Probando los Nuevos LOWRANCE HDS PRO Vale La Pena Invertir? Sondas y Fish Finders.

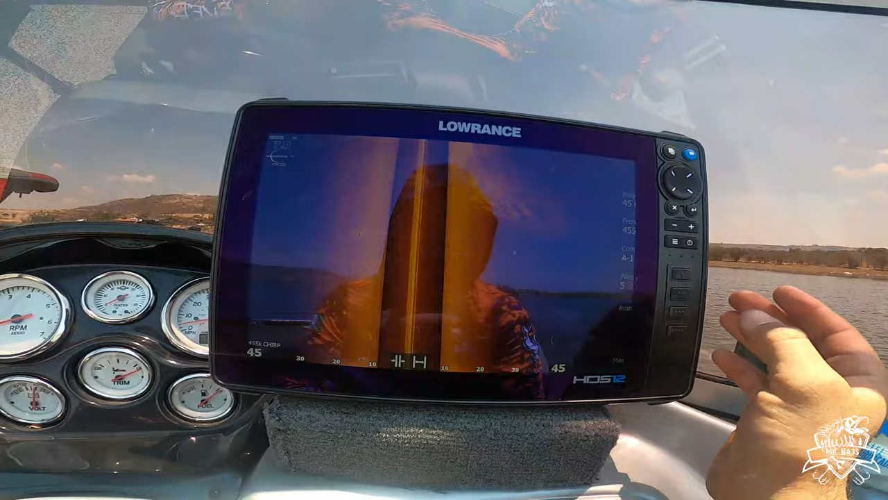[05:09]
Empalmó el size scan Junto con la sonda Esto quiere decir Que al momento Que nosotros estemos escaneando Los laterales Al mismo tiempo Vamos a Nos va a empezar A
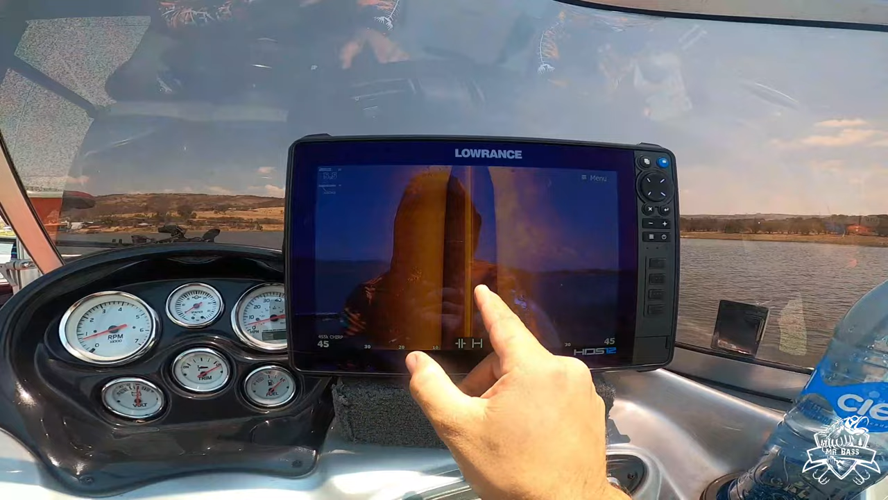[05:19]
mostrar un poco más Los peces Así que eso es algo Que cambió Más aparte
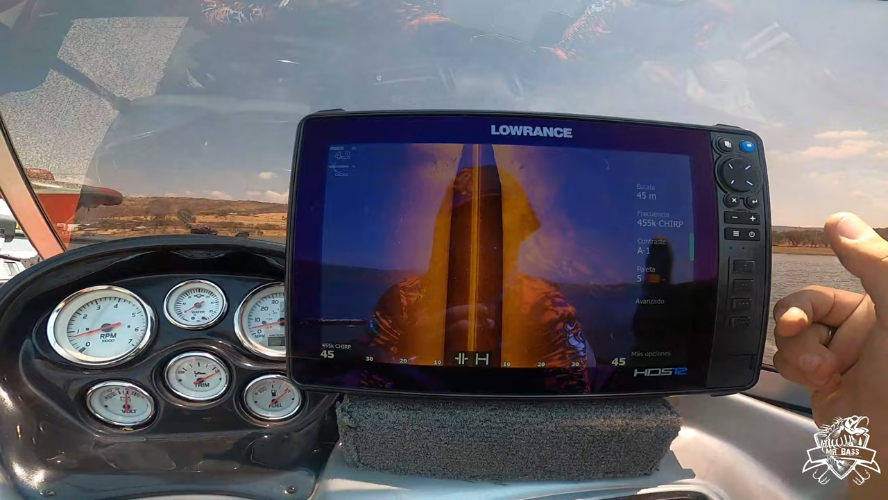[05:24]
Las frecuencias Como podemos ver Tenemos frecuencia De 455 y 1075 chip Yo les recomiendo aquí La 455
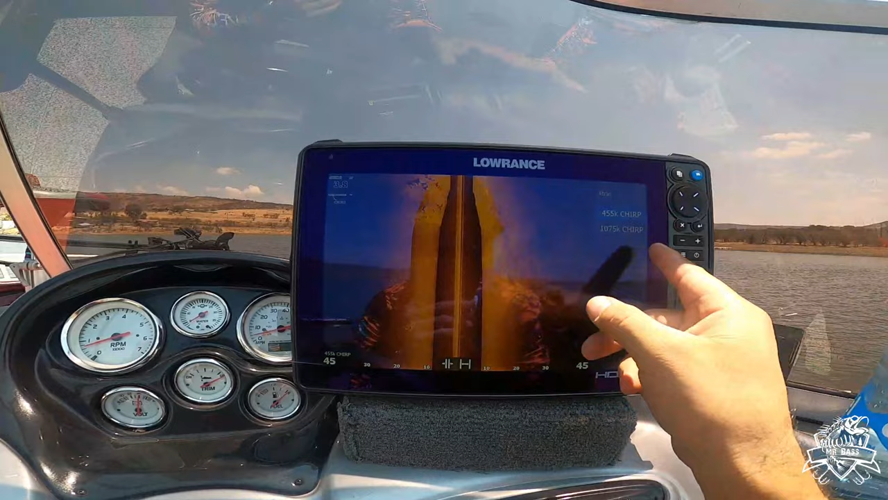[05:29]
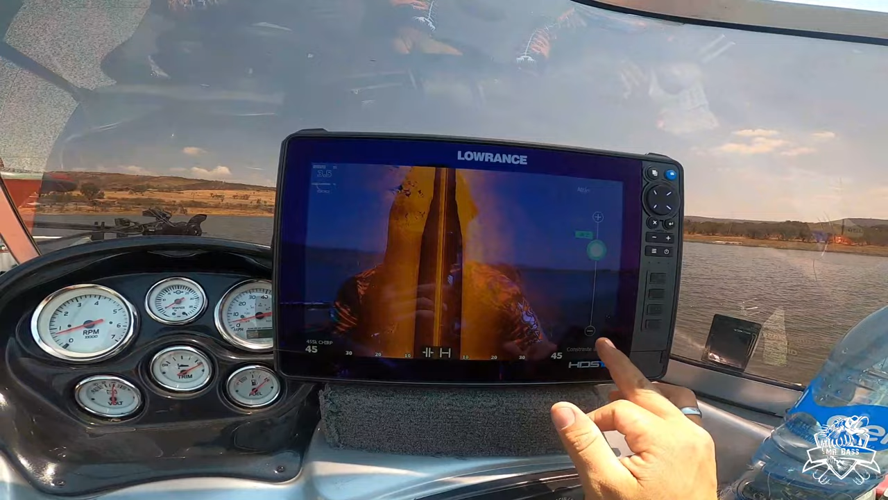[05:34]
Tenemos un contraste Yo lo pongo Menos 2 Para que no me ilumine Tanto Como pueden ver Cuando llego a lugares bajos Como aquí Que son
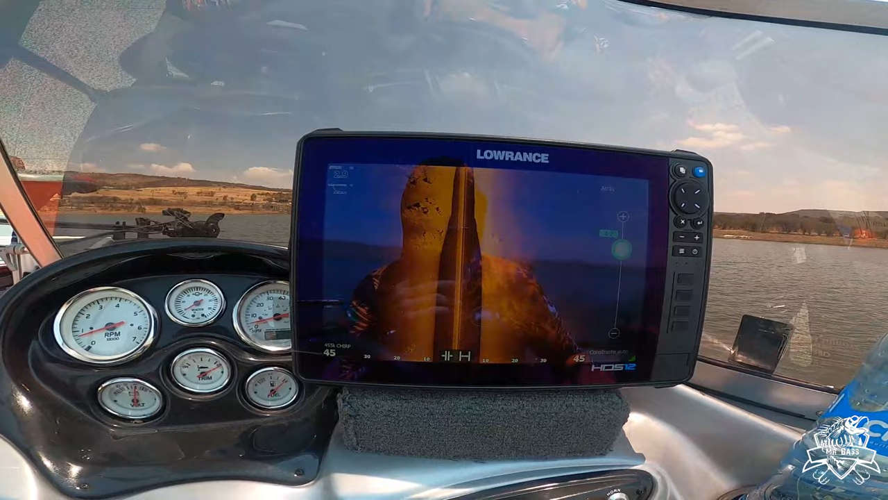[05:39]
Aproximadamente 3 metros Se ilumina bastante Y no quiero que se ilumine tanto
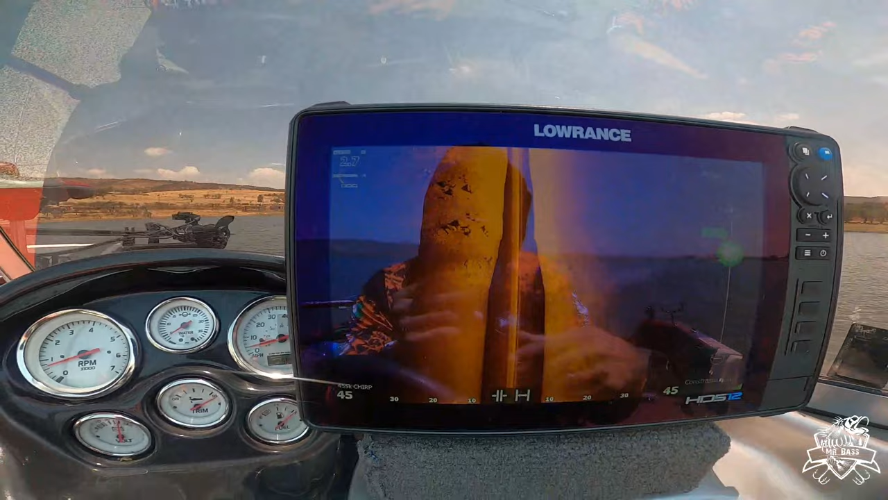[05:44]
Para ver un poquito más Lo que viene siendo
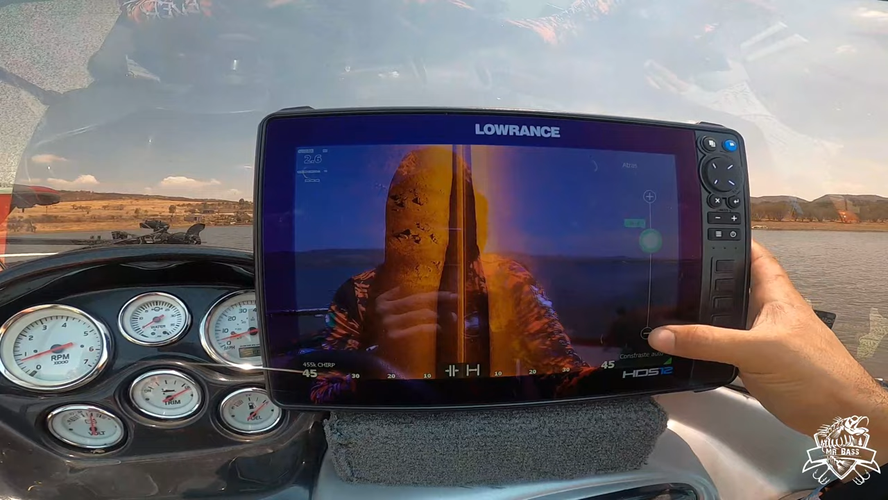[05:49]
La Miren Lo puedes poner hasta menos Les puedo recomendar Hasta menos 5 Todo
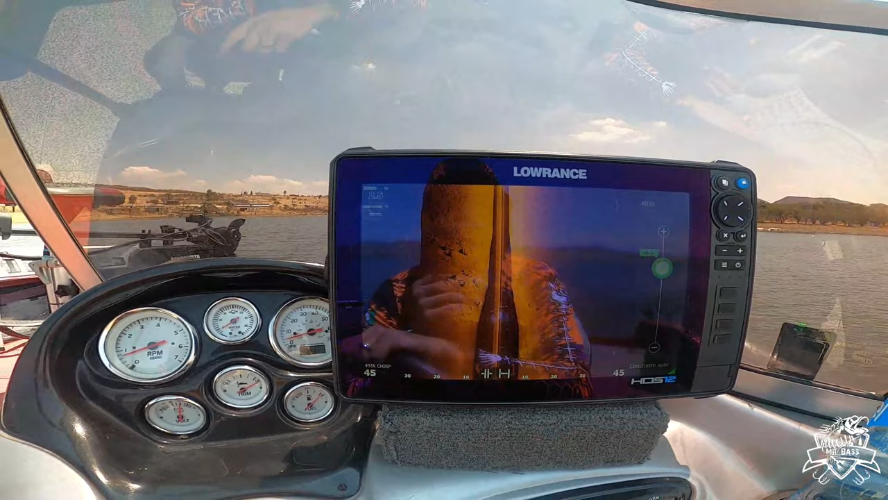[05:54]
eso depende Este En que profundidad Estamos pescando Pero bueno
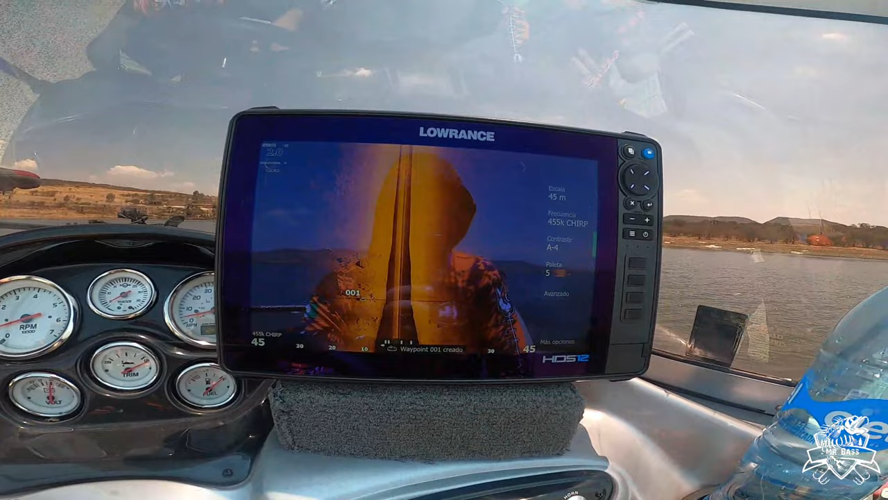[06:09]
Aquí acabo de poner El primer waypoint Porque ya es nuevo Las paletas Son exactamente Las mismas Aquí les puedo Recomendar
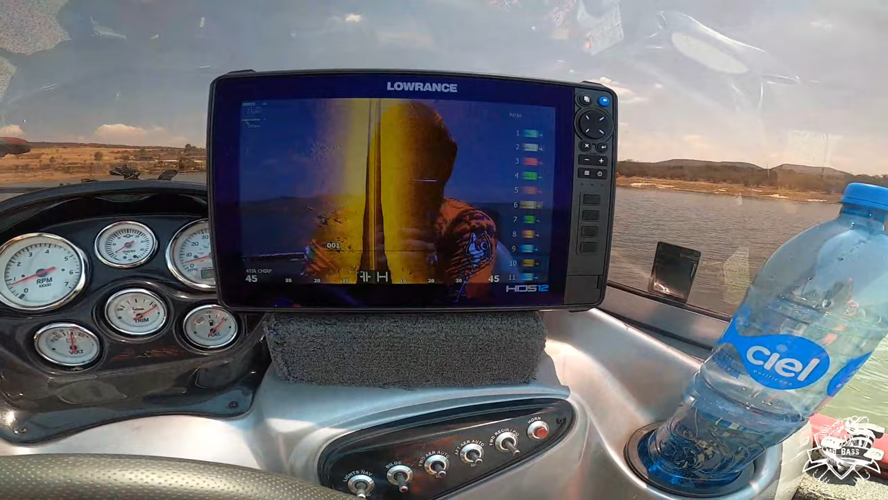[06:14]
La 5 La
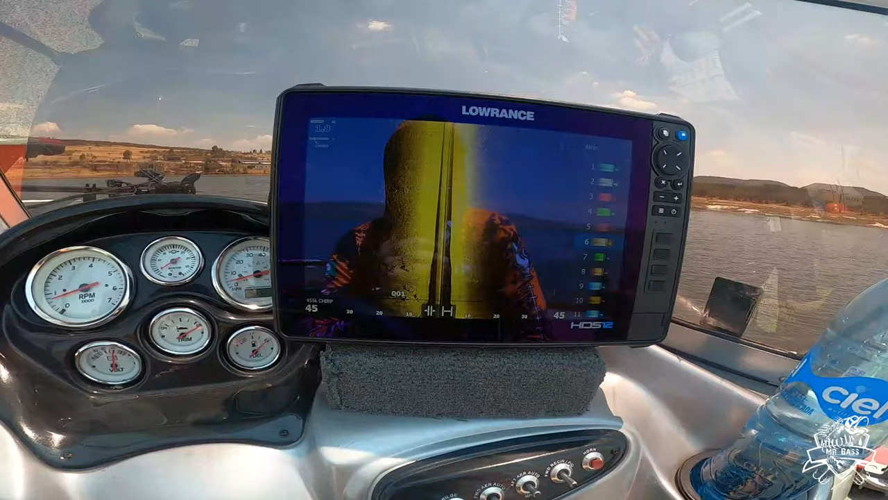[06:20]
6 También es muy buena paleta Uy está muy bajito Aquí La 6 Es muy buena paleta También la 9 Es muy buena paleta Y se ve muy bien La 9
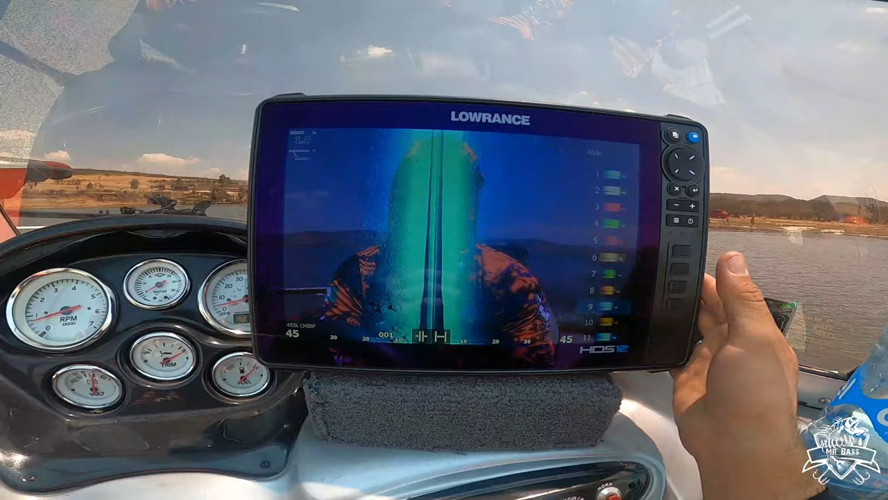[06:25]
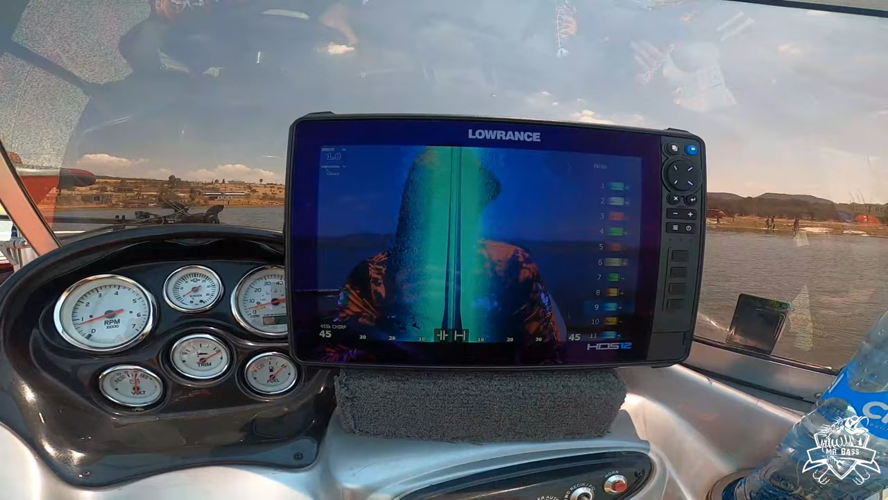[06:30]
Nos vamos a quedar Por la Optamos por la Por la 9
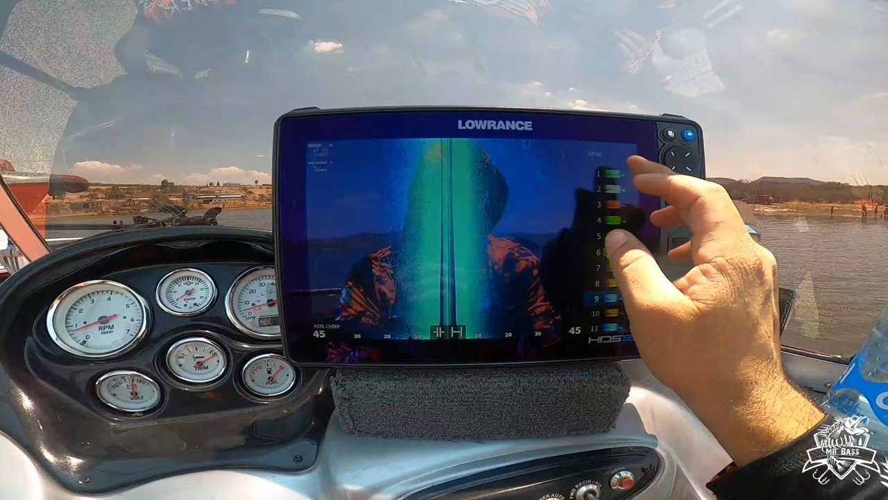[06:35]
La 9 O hasta la 1 La 1 También se mira muy bien Creo que
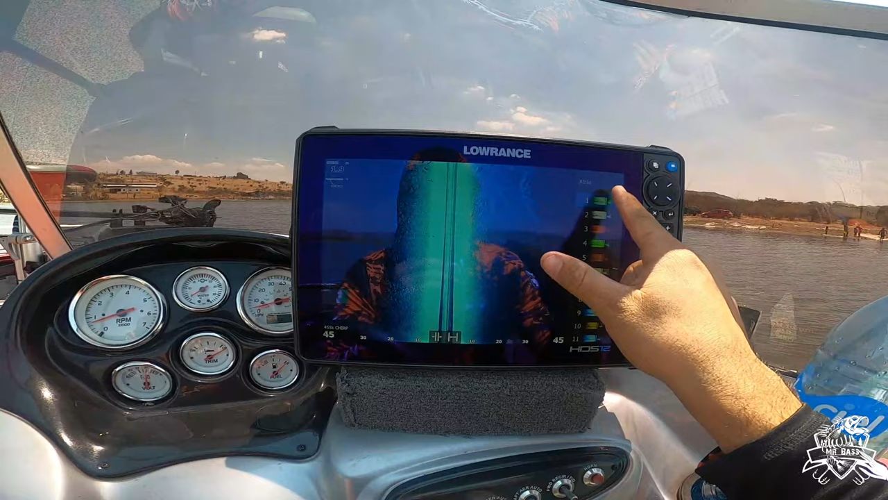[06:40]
Ilumina un poco Mejor la 1 Creo que ahorita Le voy a quedar con la 1 A ver que tal
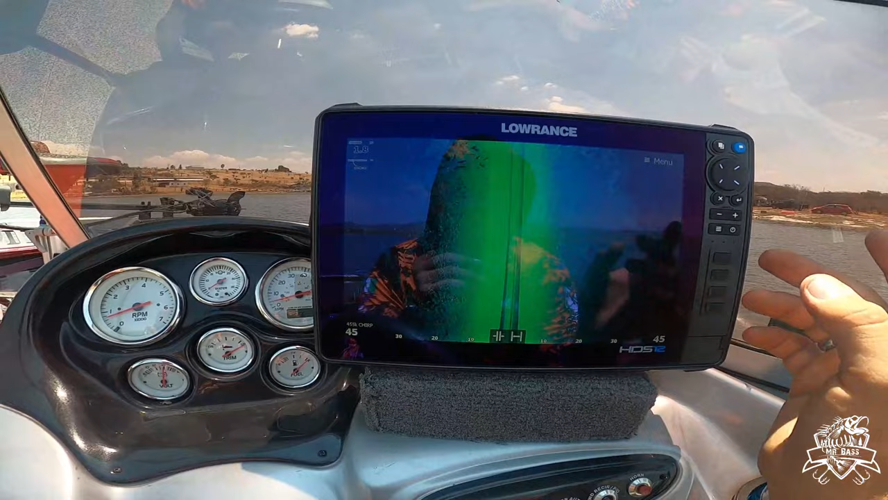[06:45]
Que más tenemos Nuevo En esta parte de aquí Pues bueno En el
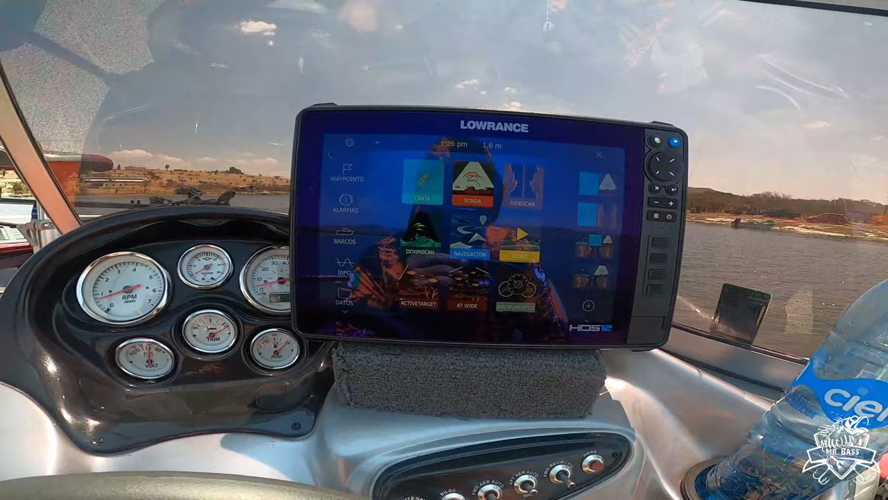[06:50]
6 En el 6 Can Sería todo En el downscan Tenemos nuevo El hecho de que
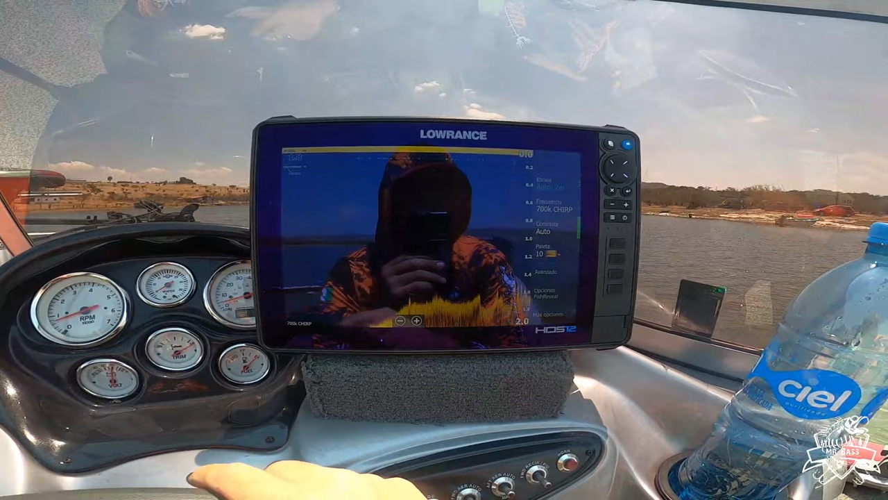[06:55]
Cambian solamente Las frecuencias Eso es todo